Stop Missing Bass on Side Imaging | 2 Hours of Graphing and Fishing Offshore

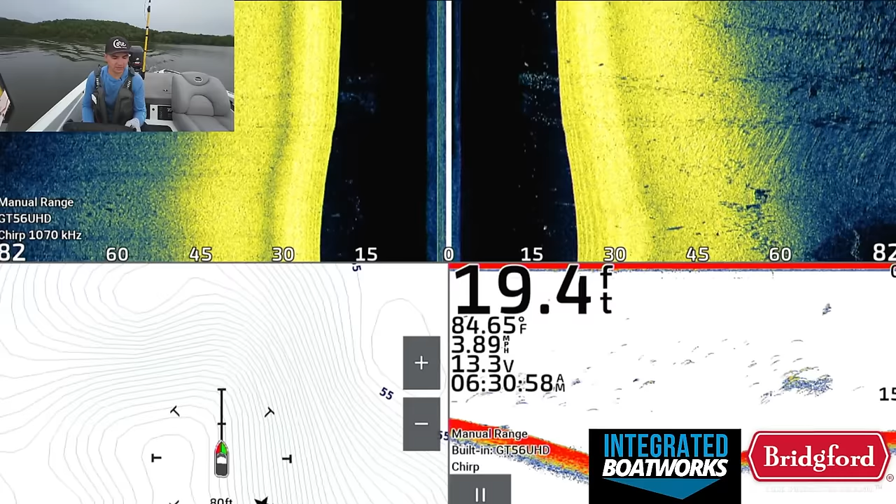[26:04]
On screen: depth 19.4 ft, water 84.65°F, speed 3.89 mph
taking the time to try to fish for them. There's also so much bait and stuff around that it's really hard to differentiate the bass from, ooh, that's kind of interesting. What is that?
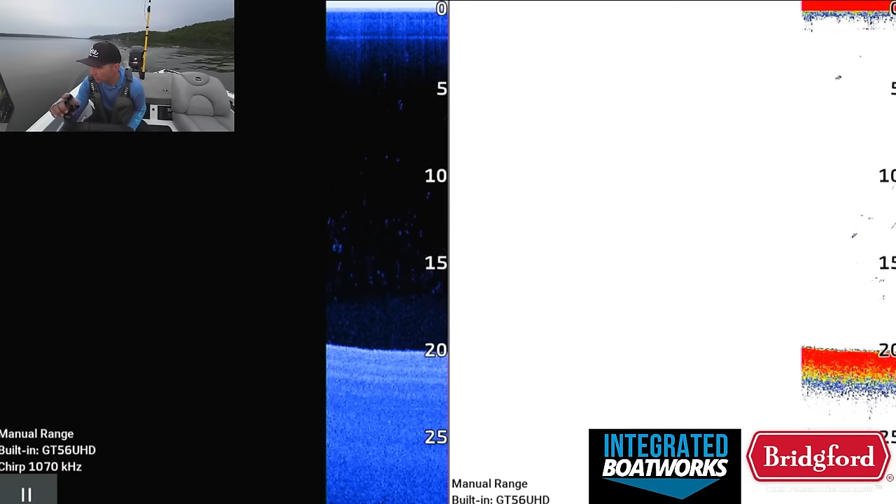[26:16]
I saw something on, the side imaging there, but was nothing.
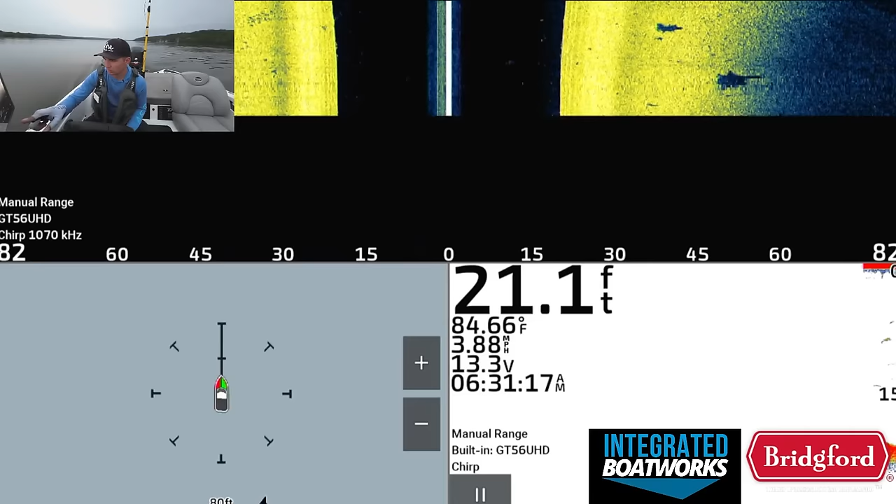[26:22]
On screen: depth 21.1 ft, water 84.66°F, speed 3.88 mph
Another option out here, obviously, is I could go around with like a big flutter spoon and like a hair jig and stuff like that, and I could try to target isolated bigger dots that I'm seeing on the screen and live scope around.
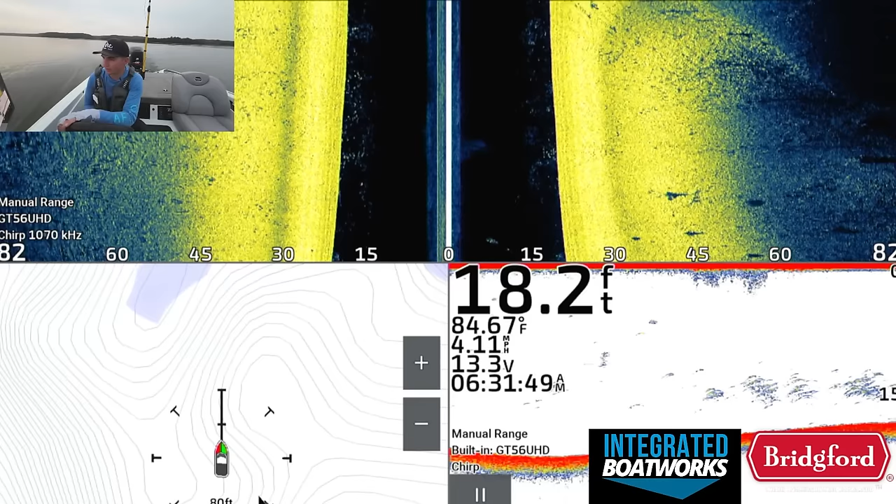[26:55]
On screen: depth 18.2 ft, water 84.67°F, speed 4.11 mph
That's something a lot of guys are doing recently, and it could work. I'm not gonna start doing that.
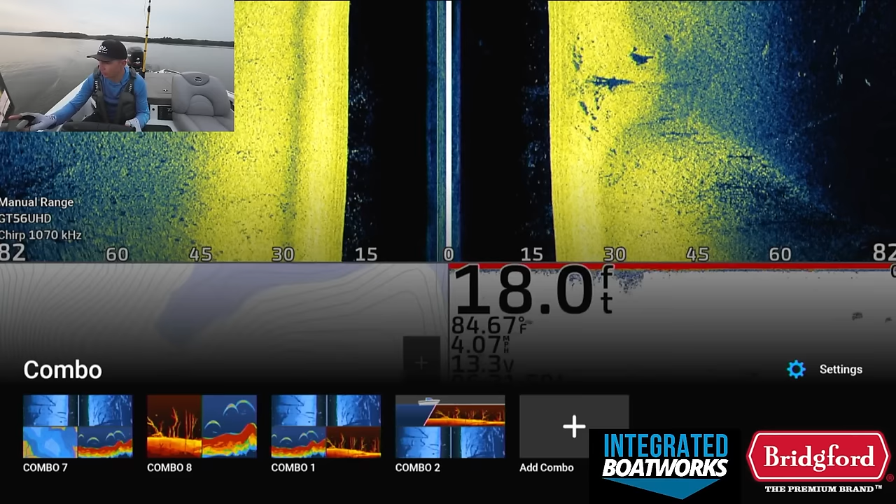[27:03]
On screen: depth 18.0 ft, water 84.67°F
There's a nice little piece of something on side scan, which looks nice. I'm gonna mark that.
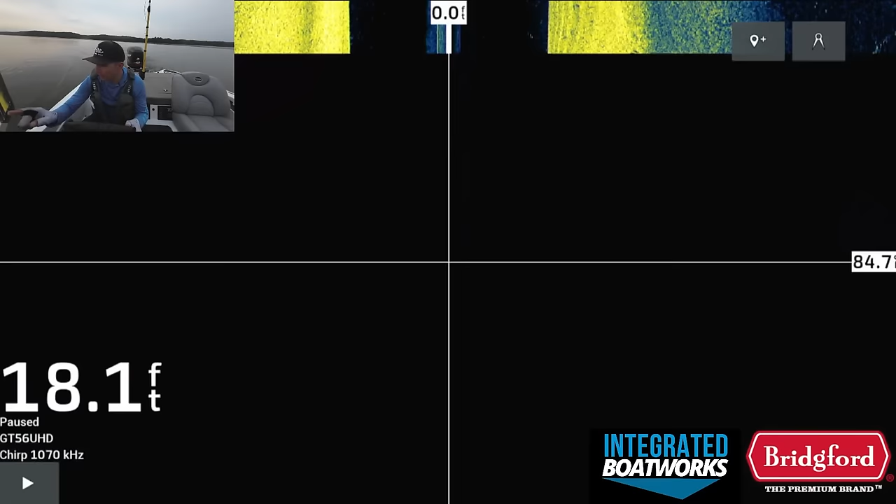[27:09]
On screen: depth 18.1 ft
It's right in the correct depth range. Looks like a little bit of brush, a little bit of rock kind of combo.
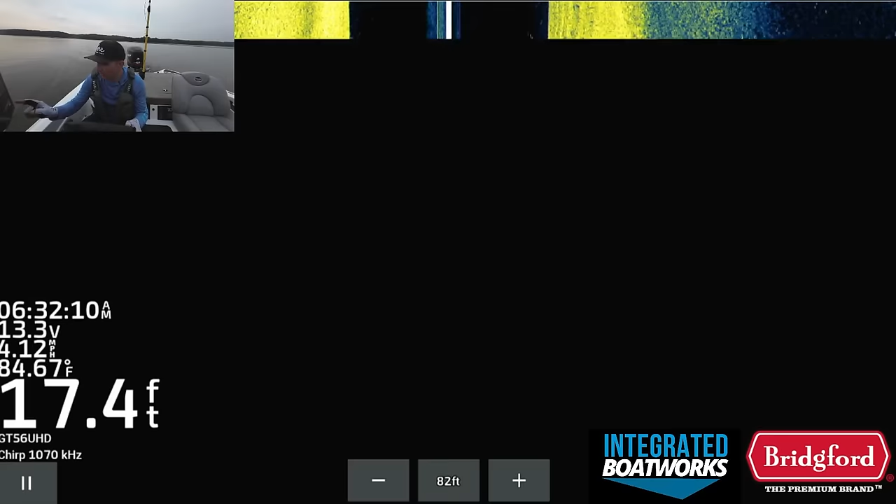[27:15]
On screen: depth 17.4 ft, water 84.67°F, speed 4.12 mph
That looks really good.
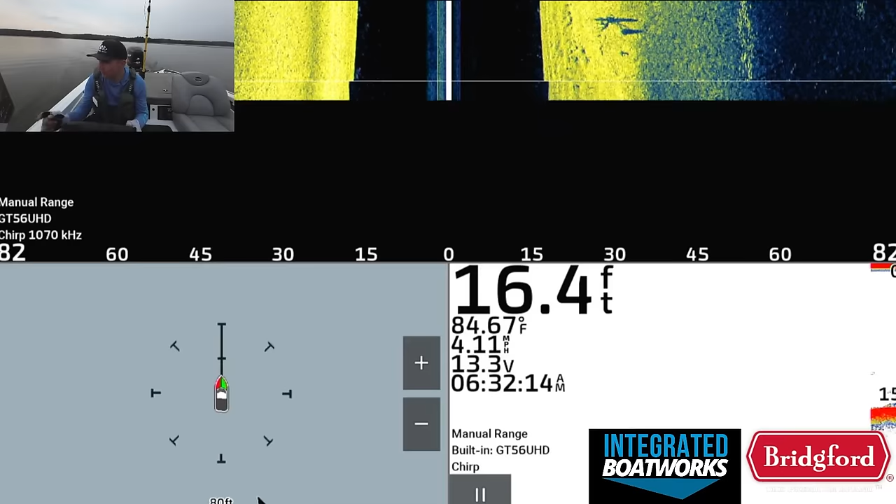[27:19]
On screen: depth 16.4 ft, water 84.67°F, speed 4.11 mph
So like, again, that's a hard piece of cover that I can actually do something with. There's a little bit of hard cover there. Maybe there's some bass setting up around it. It's really hard to tell because there's just so much stuff on the screen. So I'm not gonna get, you know, my hopes up too much. There's a bunch of stuff on side scan right there. Holy cow. There's a bunch of fish right there. I don't know what they are. There's a bunch of fish on the side scan. Right there.
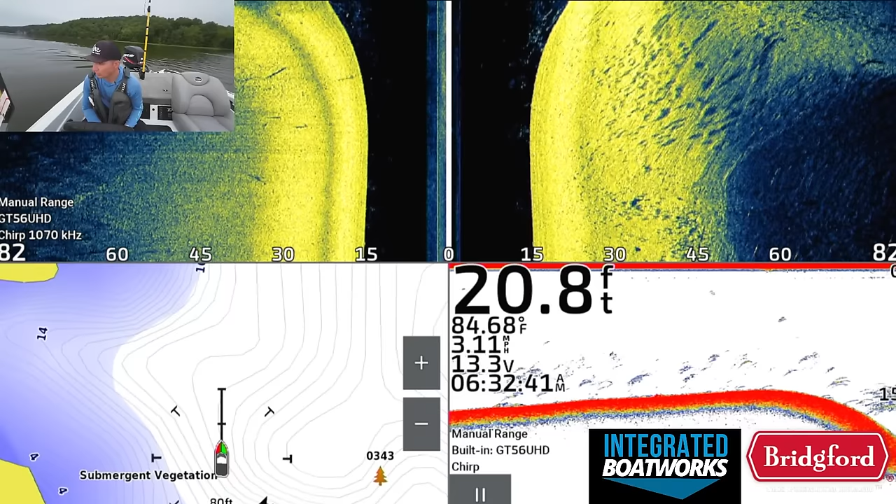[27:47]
On screen: depth 20.8 ft, water 84.68°F, speed 3.11 mph
There's a bunch of fish on the down scan too. These look like white bass.
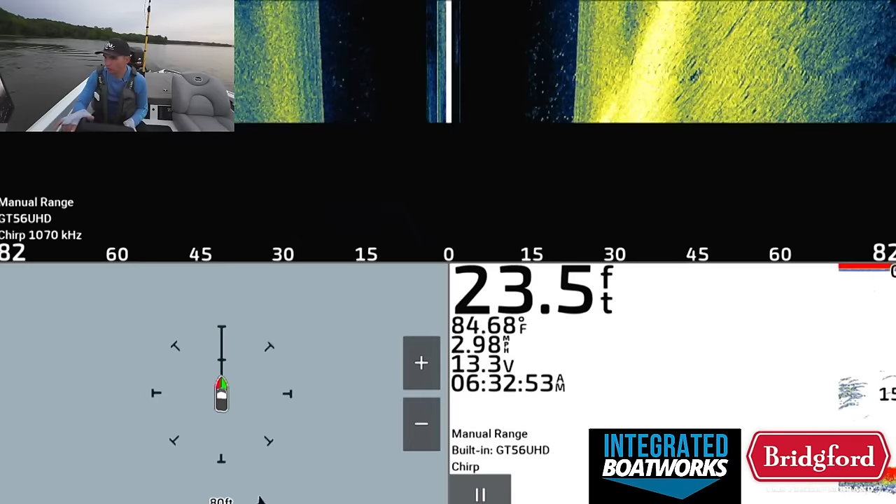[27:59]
On screen: depth 23.5 ft, water 84.68°F, speed 2.98 mph
Most likely white bass or something that's not bass, but we're gonna re-roll this real quick, and then there's a little point behind us we need to check out, and we're gonna roll. We're gonna run the next stretch, and we're just gonna keep doing this until we get somewhere that looks really promising.
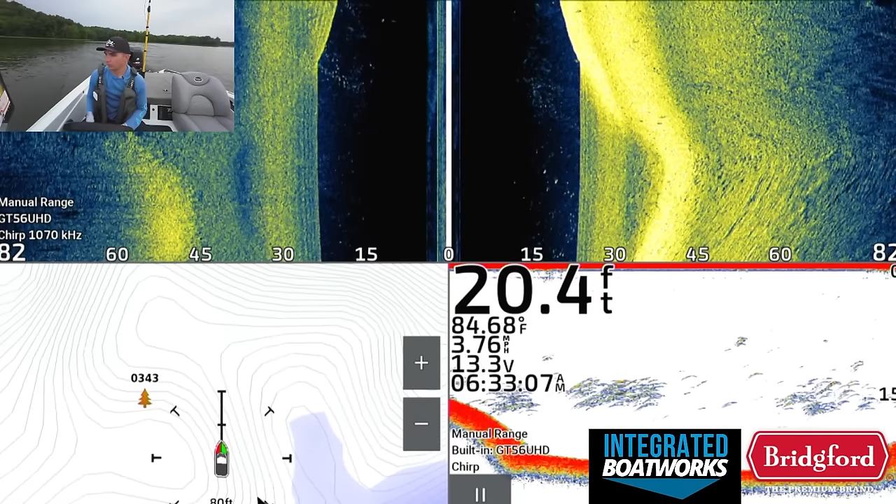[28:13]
On screen: depth 20.4 ft, water 84.68°F, speed 3.76 mph
Like I'm not gonna stop on anything until I like feel, man, there's definitely fish here.